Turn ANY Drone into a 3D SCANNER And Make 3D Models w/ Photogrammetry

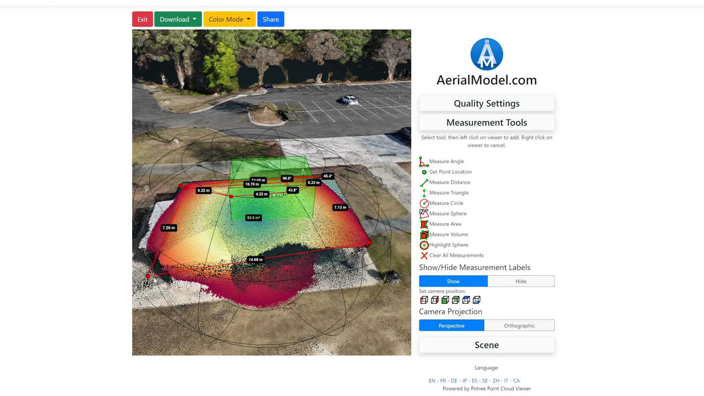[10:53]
so all kinds of little gizmos to mess around with um and there's even an area option as well so once you go through you can figure out just how much space you need etc so this becomes a really great tool specifically
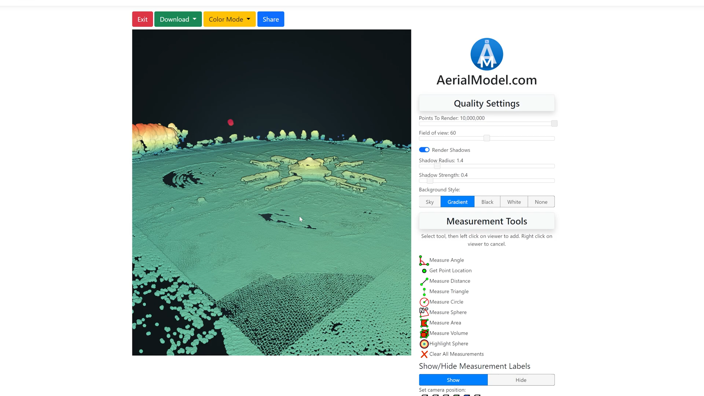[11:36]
where the mounds of dirt really are you can tell there
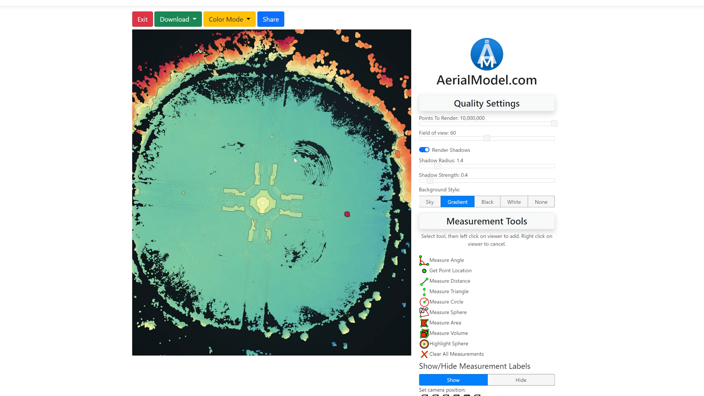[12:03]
ground around the dune and then of course this gets a little cooler so a little lower it could also be attributed to the
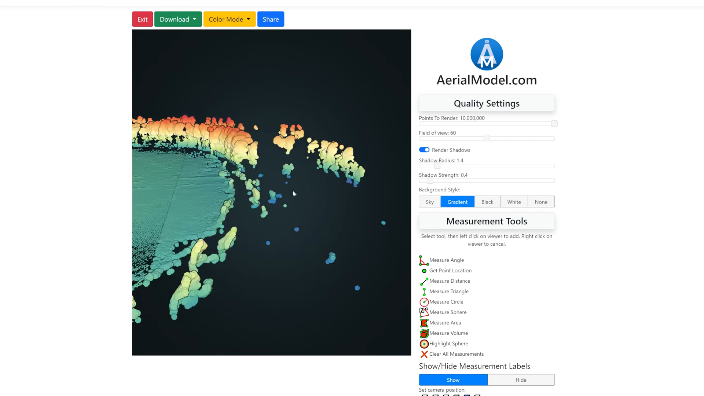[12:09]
clock quality there wasn't as many pictures here but it's interesting just to see that dynamic of
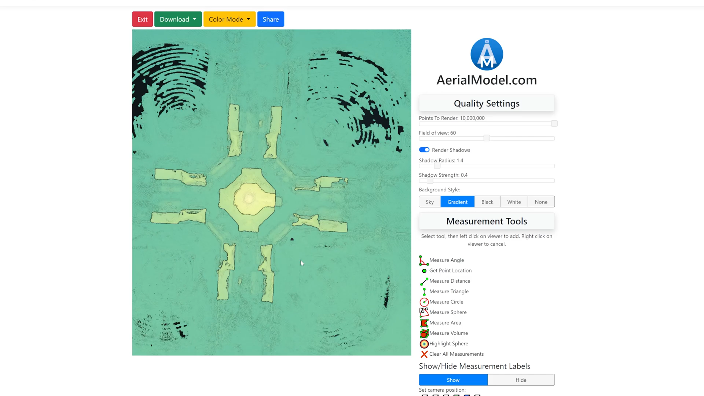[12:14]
you know what's higher and what's not so i'm going to switch back over to the normal color mode is there anything
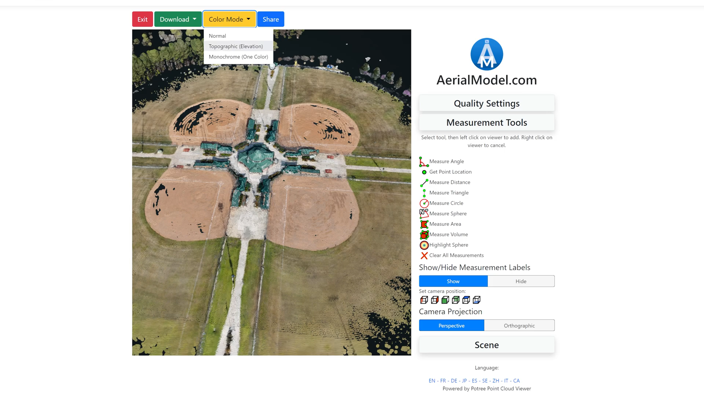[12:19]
interesting this will tell us it doesn't look like it nothing crazy nothing
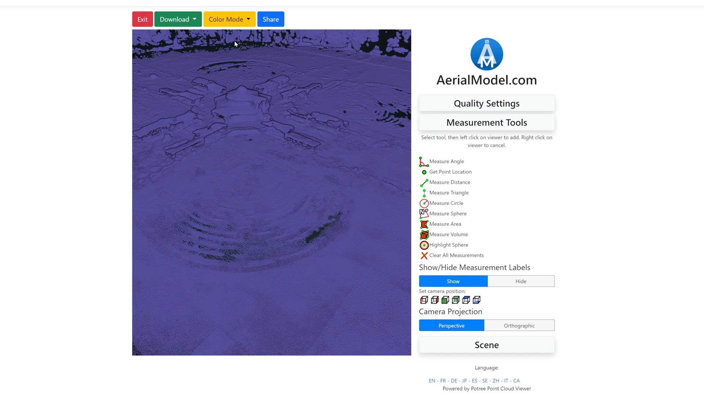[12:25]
we don't already know but um overall relatively decent quality model as well we can go through